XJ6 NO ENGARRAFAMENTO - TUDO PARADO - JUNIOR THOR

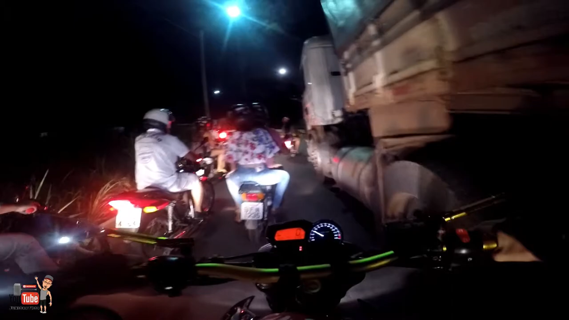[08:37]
Porra, o cara fica empatando tudo, moço!
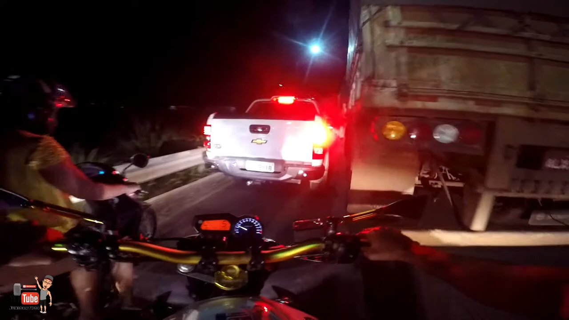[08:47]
Ó! Oh.
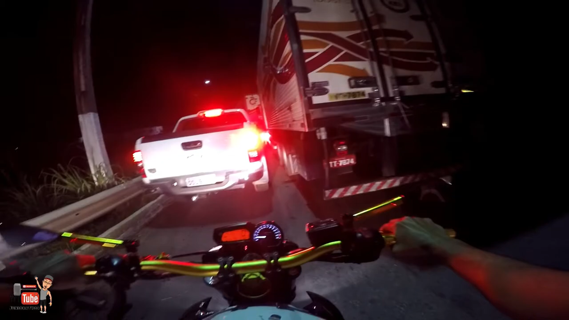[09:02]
Vai, filho. Vai que dá.
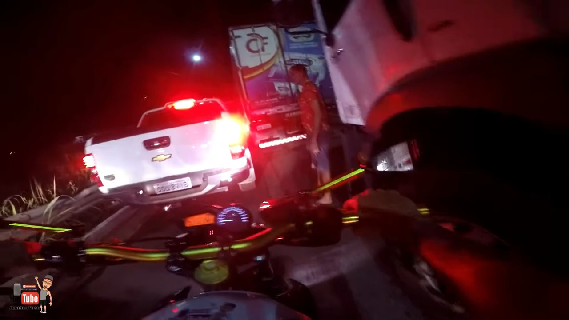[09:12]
Caralho, os caras estão passando mais pano aqui também.
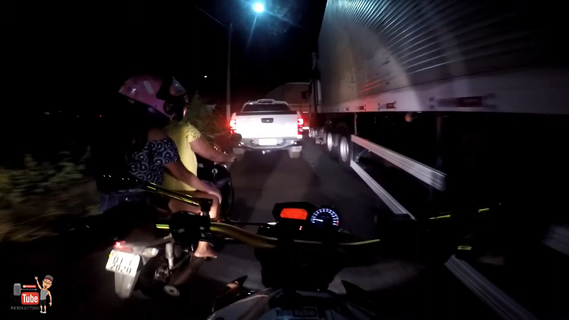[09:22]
É doido, mano. Que sufoco da porra. Nós passa, mano. Tu é doido.
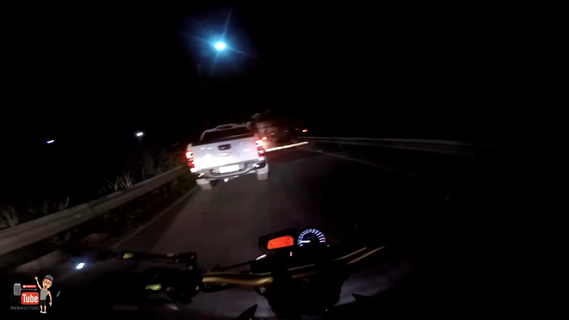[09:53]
Cara, esse caminhão aqui, tá ligado?